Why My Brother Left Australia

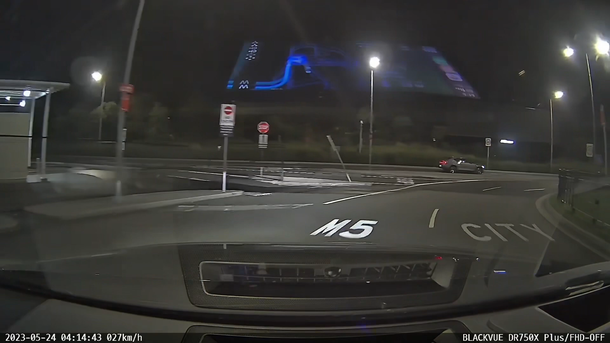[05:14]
all right guys so we are leaving to go home see you see I can see the road, which is the M5, which is the motorway to my home.